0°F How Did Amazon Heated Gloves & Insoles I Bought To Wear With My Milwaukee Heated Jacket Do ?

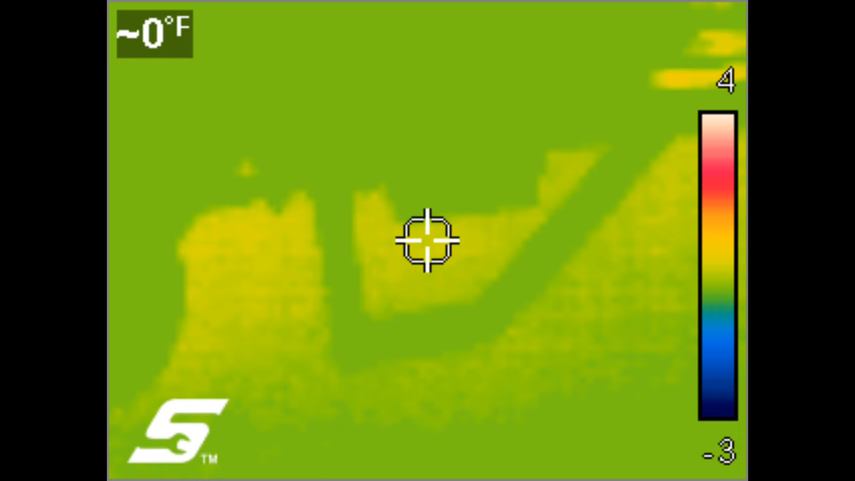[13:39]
so here's some thermal images the battery i jump started was between minus three and four degrees
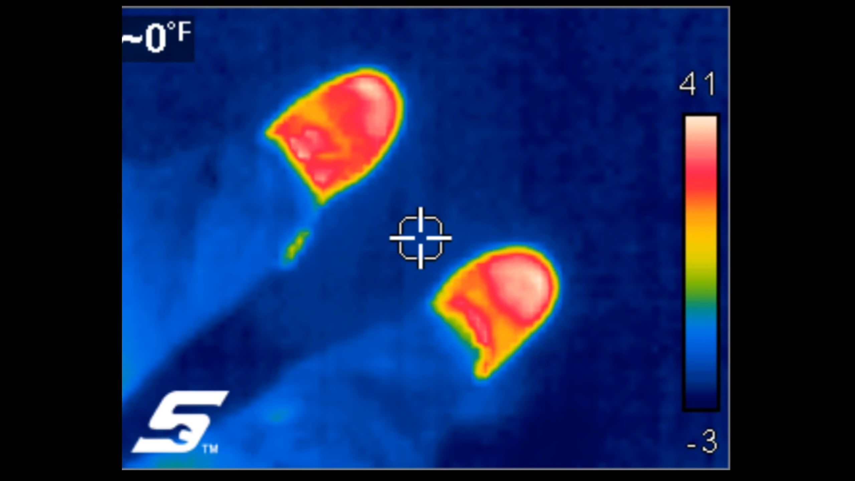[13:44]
my feet warmed up to 41 degrees fahrenheit